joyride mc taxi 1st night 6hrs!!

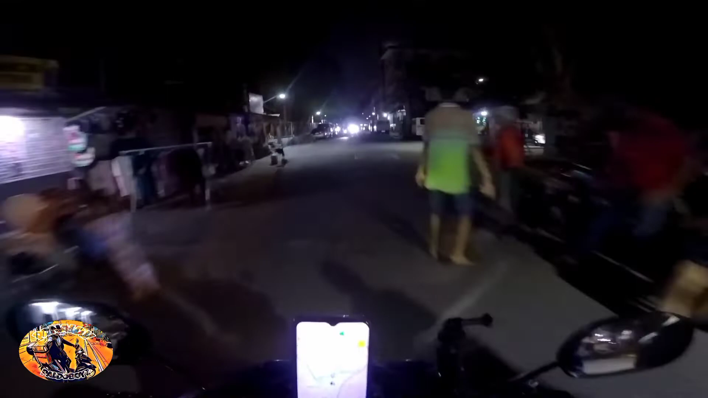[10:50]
eto dito malapit na yun dito
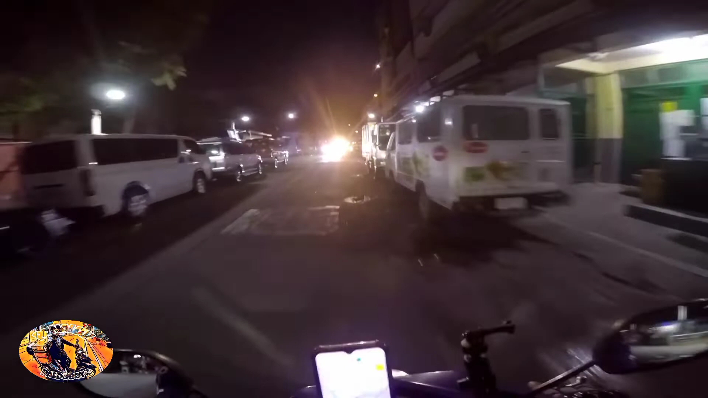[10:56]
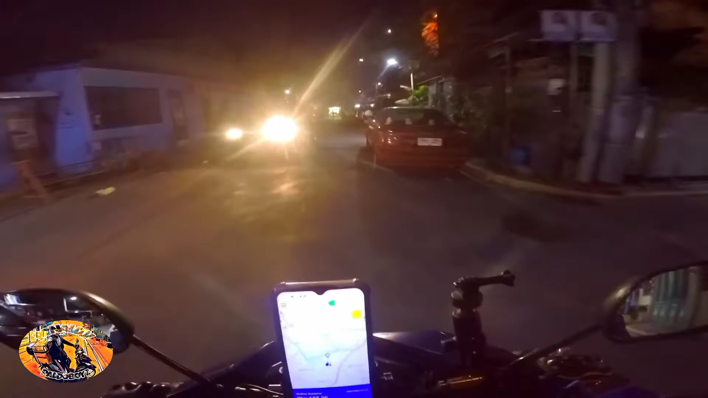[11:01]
habang hindi pa tayo pinapasokan ng booking habang popwesto pa lang tayo mga idol so dito yun yung ganda may mga ilaw ilaw ayun oh kita nyo ba mga pups yun yung ganda
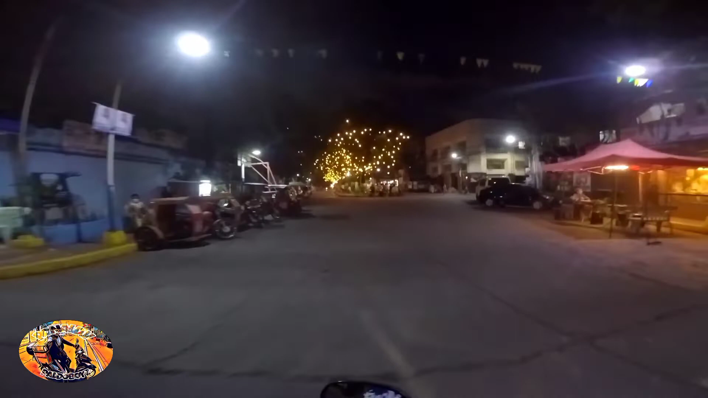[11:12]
alright diba ganda buhay na buhay yun oh christmas na christmas no mga pups oh ganda yun nga lang daming parking
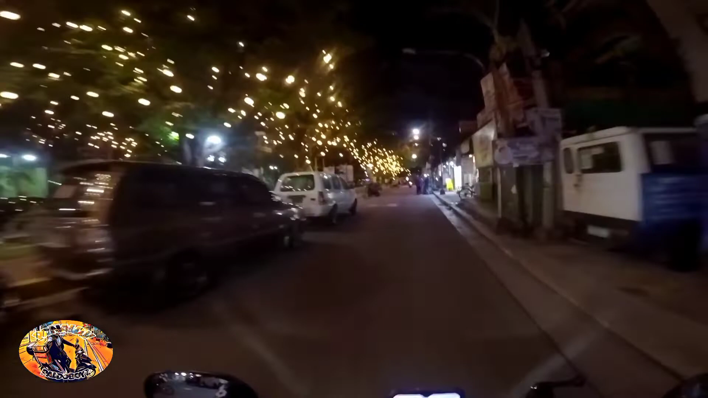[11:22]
yun ang nagpapangit binati na nga yung lugar nila yun oh binawi din no ang ganda mga pups no alright so saan tayo pupunta